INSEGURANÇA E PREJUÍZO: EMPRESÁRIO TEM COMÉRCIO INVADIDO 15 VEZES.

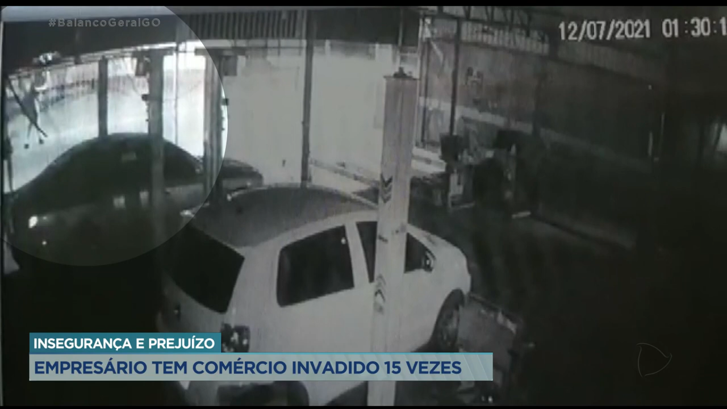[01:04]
Esse vídeo mostra o momento em que o ladrão se aproximou e subiu na grade. Ele conseguiu entrar no pátio da oficina. Rastejando, ele passou embaixo dos carros. Veja o momento em que ele passa embaixo desse carro branco.
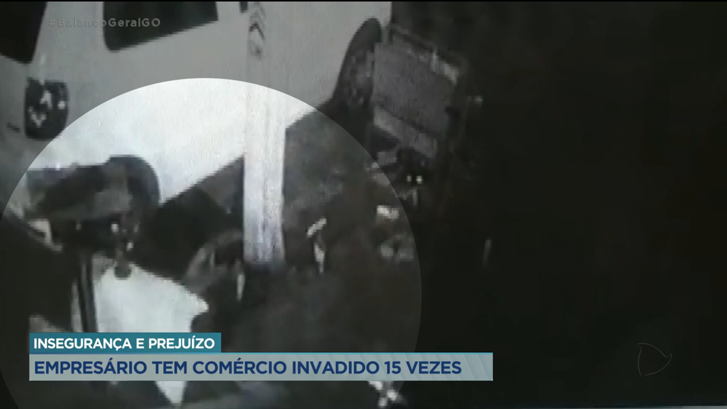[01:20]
Usando camiseta branca, bermuda e chinelos, ele ficou de joelhos, enquanto pegava as ferramentas que estavam na caixa metálica. Todo o material foi colocado numa mochila. Com a mochila cheia, ele retornou rastejando, por onde fugiu pulando novamente a grade.